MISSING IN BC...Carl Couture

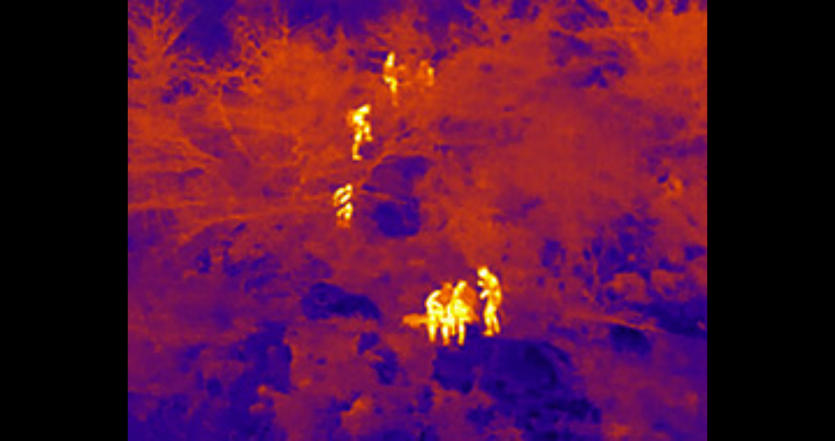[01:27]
The friend said that he probably went into the mountains for a good day of hiking. North Shore Rescue searched the back country area shuttling crews by helicopter around snow-covered mountains while a second helicopter mounted with a thermal camera looked for heat signatures.